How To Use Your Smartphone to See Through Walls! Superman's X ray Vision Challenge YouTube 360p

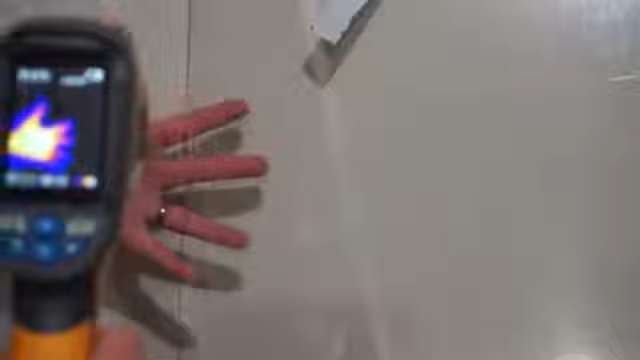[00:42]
But as you can see here, using my infrared camera, you can see that infrared light doesn't penetrate glass.
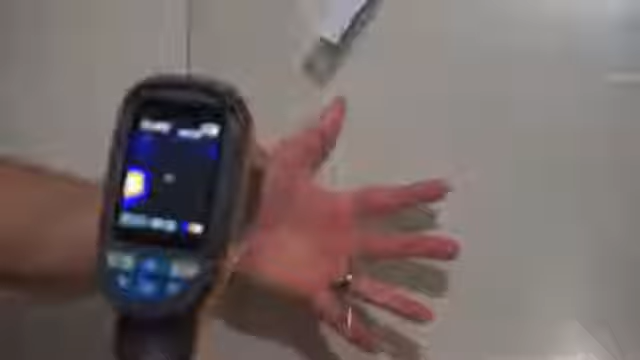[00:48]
So using a device called a Wallabot costs about $80 and a smartphone,